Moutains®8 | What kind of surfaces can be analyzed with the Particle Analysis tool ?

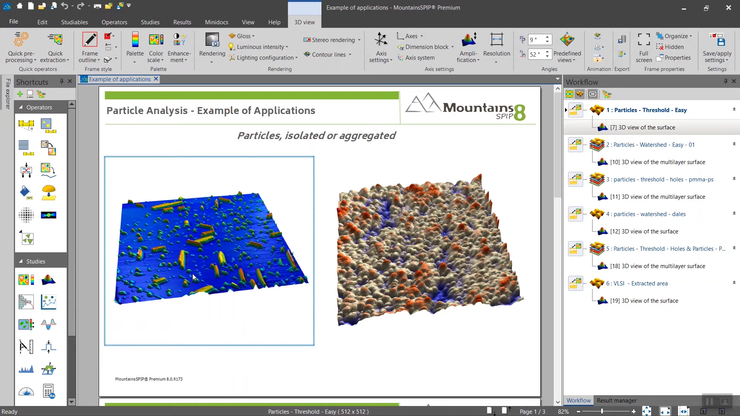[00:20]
So of course we can analyze particles isolated sitting on a fairly flat background, but that's an almost ideal case. We will show you how to perform the same analysis,
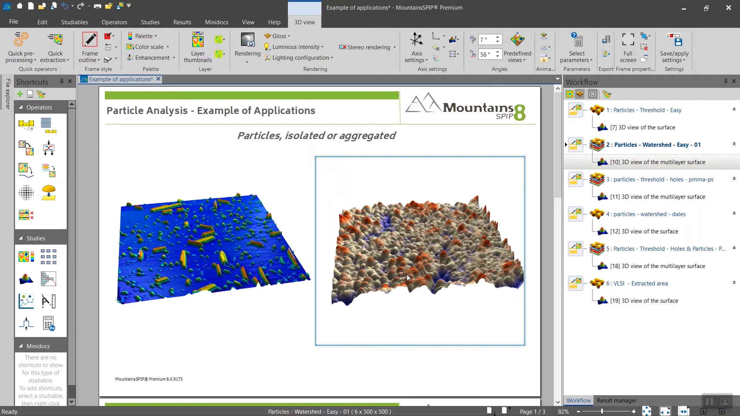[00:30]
but on highly aggregated particle sitting on an uneven background.
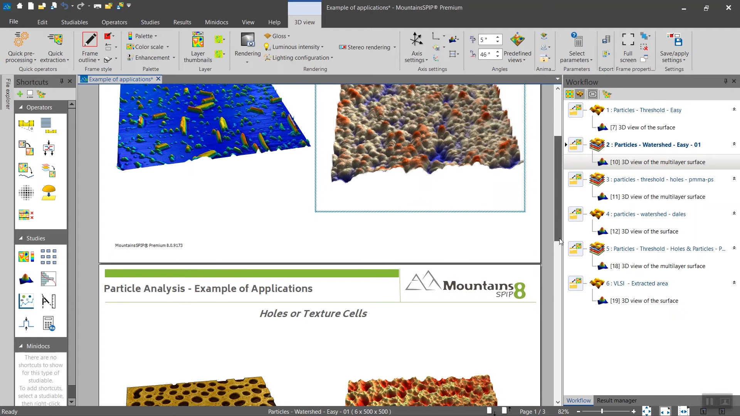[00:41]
Holes can also be analyzed fairly easily and
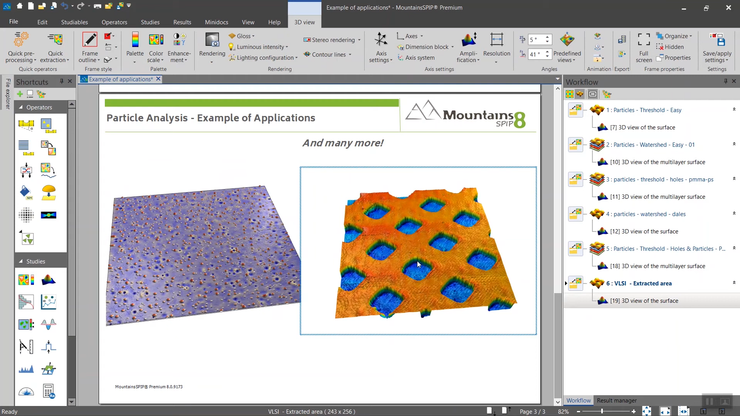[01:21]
Finally patterned or edge structures can be also identified and characterized using the particle analysis.